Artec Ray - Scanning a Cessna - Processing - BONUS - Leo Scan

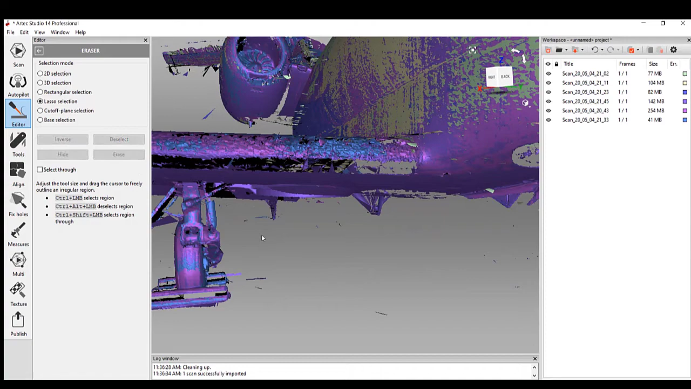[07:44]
you use the lasso tool and you just kind of do a quick little circle or even a snip,
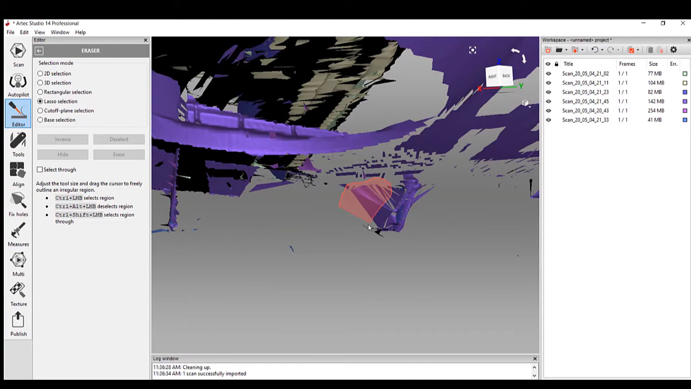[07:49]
and you can see it actually highlights the entire spike.
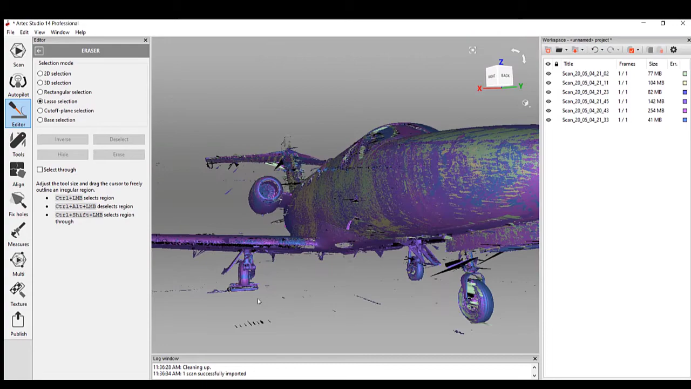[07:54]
So we're just going to go through just to kind of clean it up a little bit more.
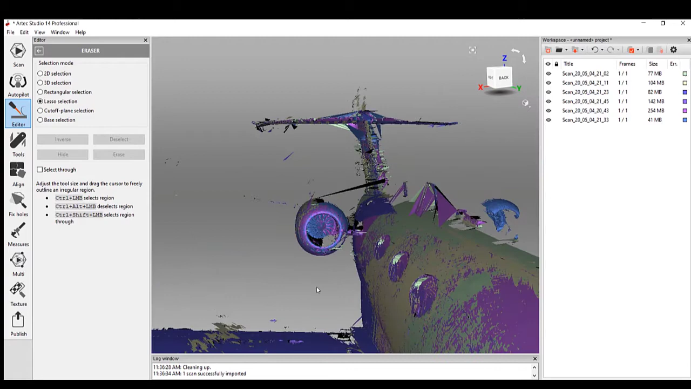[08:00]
If you're going to be reverse engineering or certain other processes, you know, this does help to kind of get you a little bit cleaner geometry.
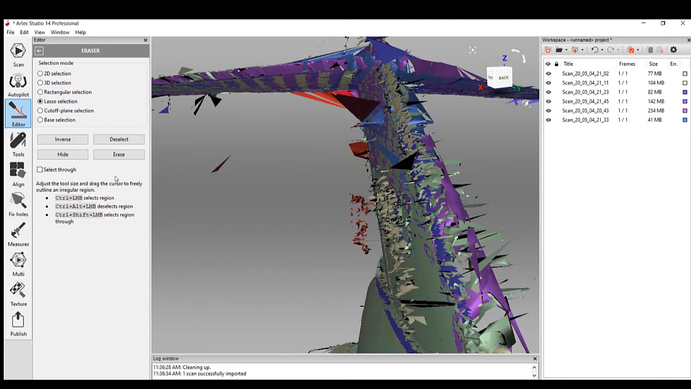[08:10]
When I was scanning the tail, obviously I was doing this at ground level, so that may be where the laser kind of bounced off a little bit. Okay, and we don't have to get too detailed in here. Other processes are going to constantly clean this up. For me, I like to have a pretty clean scan.
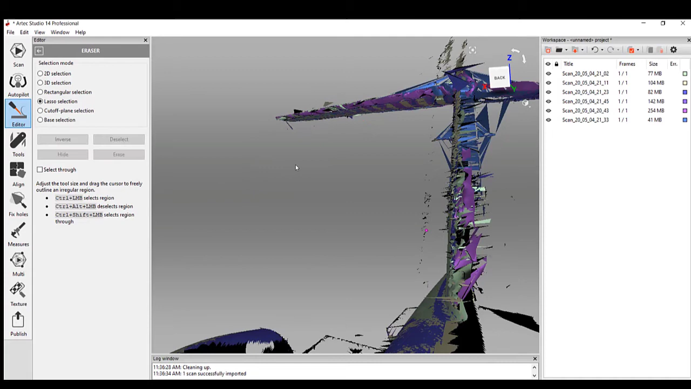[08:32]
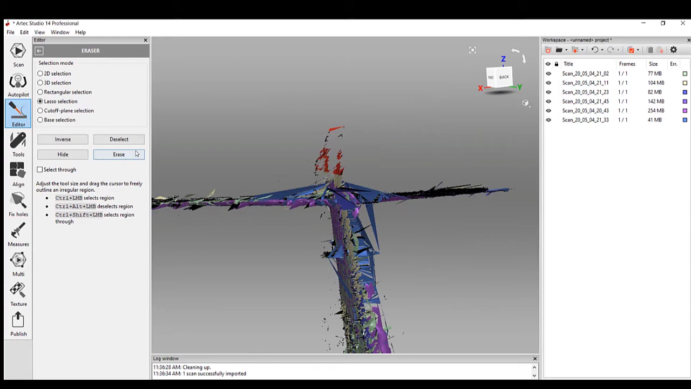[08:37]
All right, a couple other areas here, and obviously I was not able to get above it, but you know,
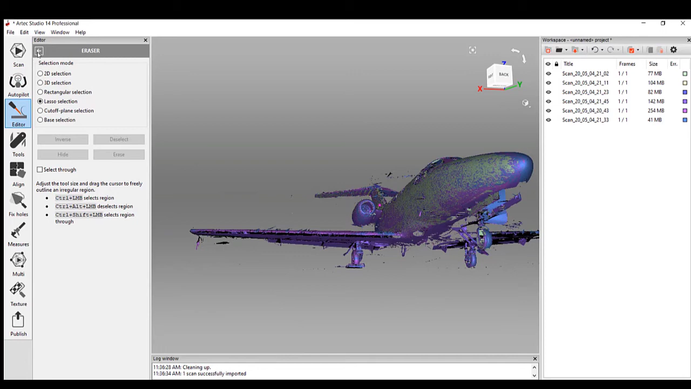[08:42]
I'm still leaving some stuff here, and you'll see it really doesn't make too much of a difference here. So now what I want to do is I want to do a global registration.
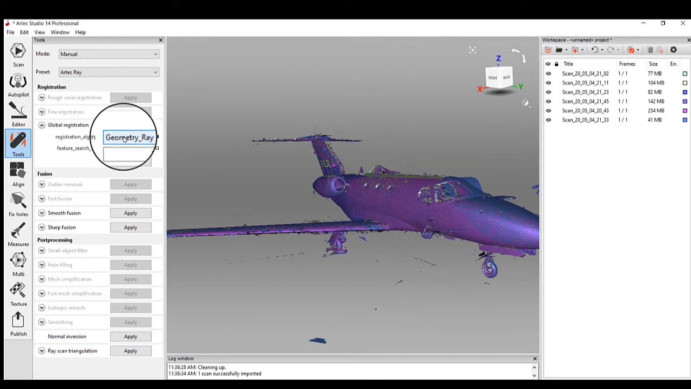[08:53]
What global registration does is that is basically going to take a look at everything together,
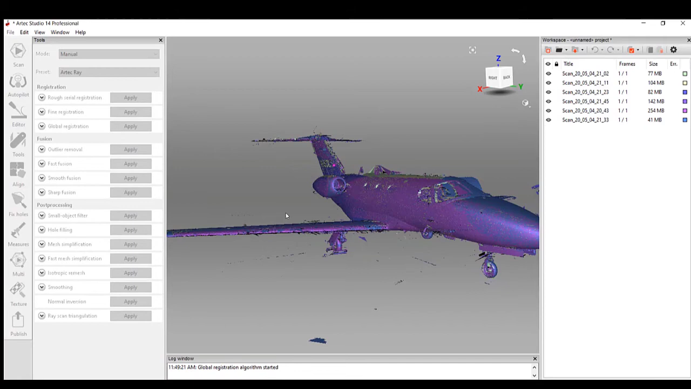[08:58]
all the different scans, and kind of do a best fit. You'll see everything cleans up a little bit better. All right, and next step we're going to do is we're going to create our mesh. So there are a couple of different functions on here.
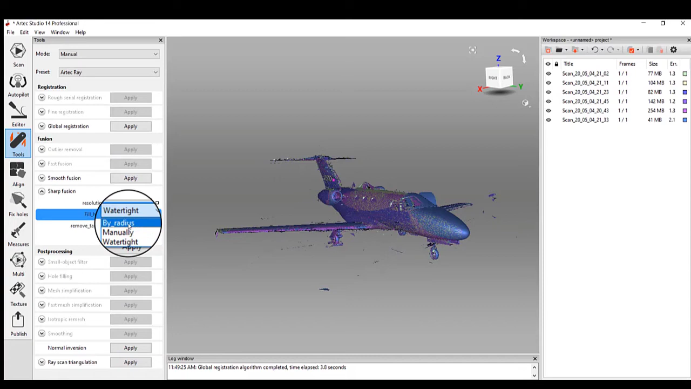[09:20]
I'm going to pick by radius for the hole filling function. Basically, if there are any holes in the scan data, it's just going to clean it up.
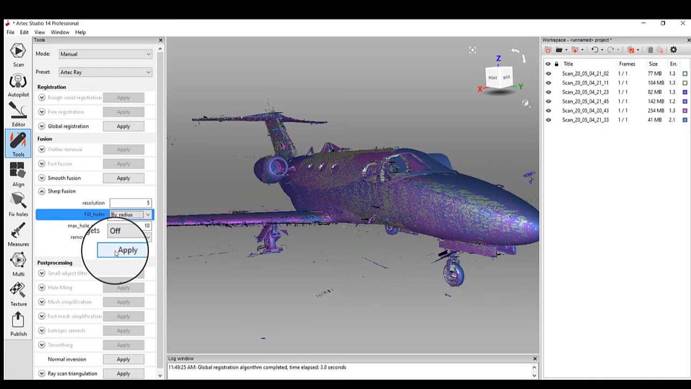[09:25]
You see it said 10, so that basically fills every hole up to 10 millimeters. So now we're creating the fusion. I'm going to speed this up just a little bit so you're not sitting here through the entire time.
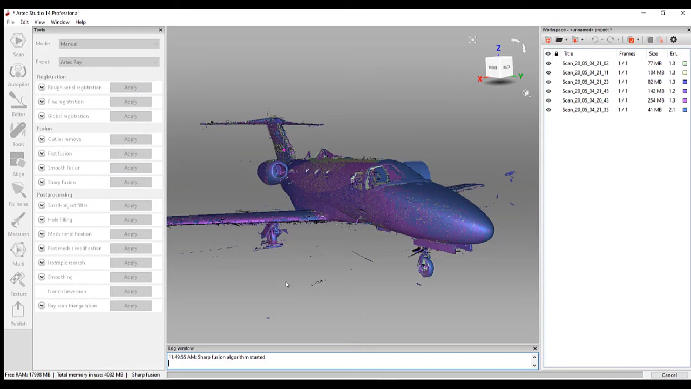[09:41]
So now what the software is doing, it is taking those six separate scans. Everything is basically just points in space right now. So what we're doing is, I call it fancy connect the dots. So we are just creating that mesh. Artec calls their mesh a fusion. That's why you see it's a sharp fusion, smooth fusion, fast fusion. Those are other types that you're going to use.
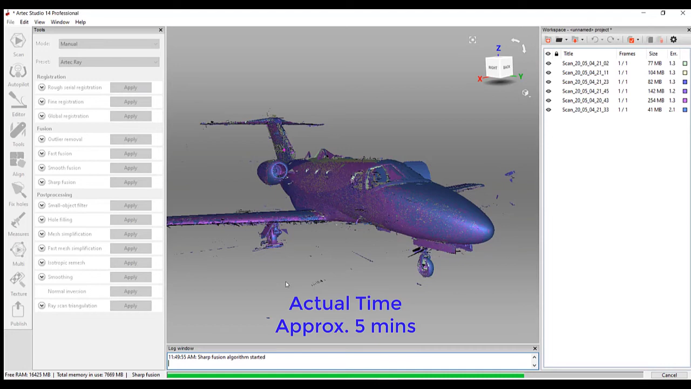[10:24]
With the Ray, you're primarily just going to be using the sharp fusion. Okay, so we are just about done creating the mesh. Overall, this took about 5 minutes, so not too bad. Six scans of a full plane. Let's look around, see how everything looks, see what the detail is. You can see that I did not get the wing.
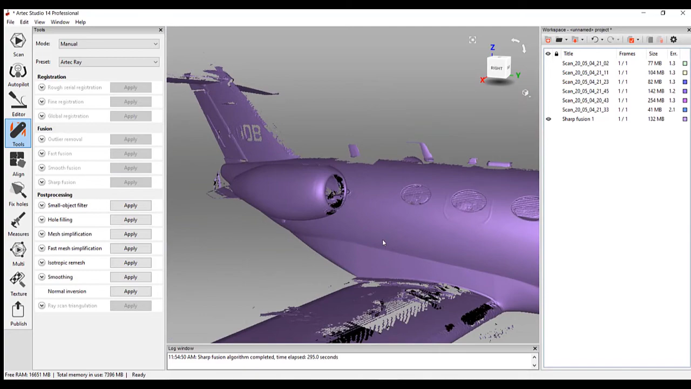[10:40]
Let's look in here. Okay, the engine looks really good.
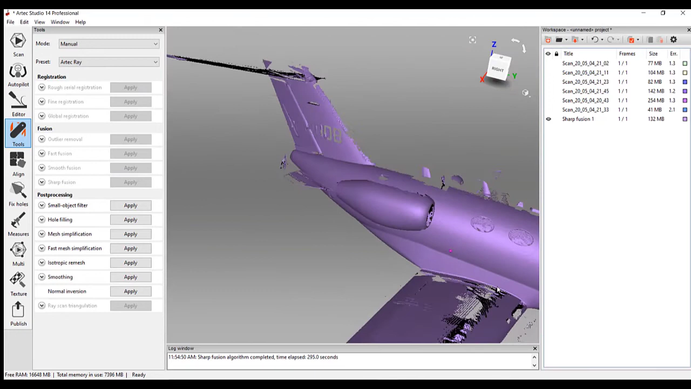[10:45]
With more setups, obviously you'll get a lot more detail.
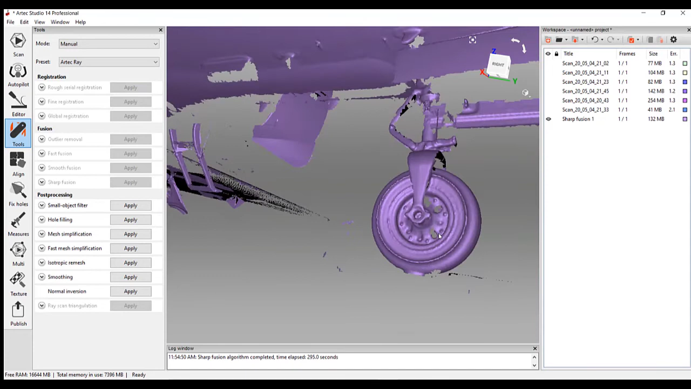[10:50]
I was kind of on somewhat of a time limit here to for how long I could scan. The wheel looks really nice here.
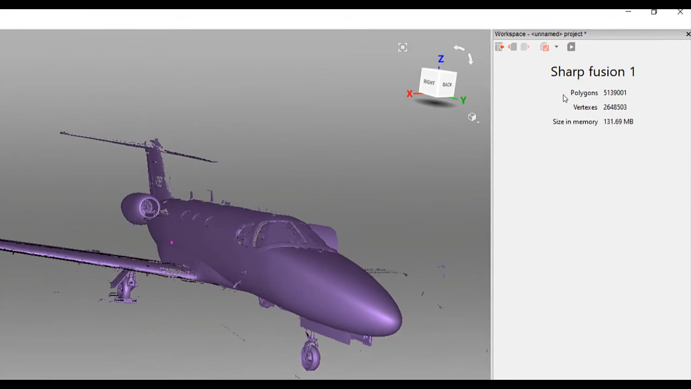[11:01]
What you'll see is, look at this, polygons. We have 5 million polygons in this scan data. It's actually really not too bad. Probably be obviously a little under double that if we were going to go for the whole plane. So what I want to do is I want to decimate this, make it a little bit easier to work with. What's great is the software allows you to pick a specific polygon count if you like. So with this one, I'm going to drop it from 5 million polygons all the way down to
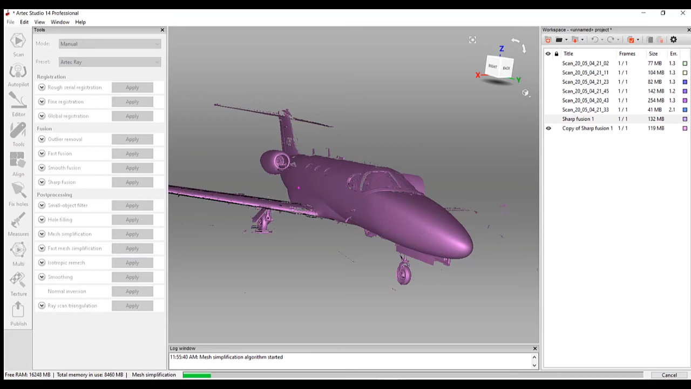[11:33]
750,000 polygons. And what we'll do is once this is done with this process, we'll take a look and you can see how much of a loss of resolution you have. So obviously, anytime you decimate a file or drop down the amount of polygons that you are going to be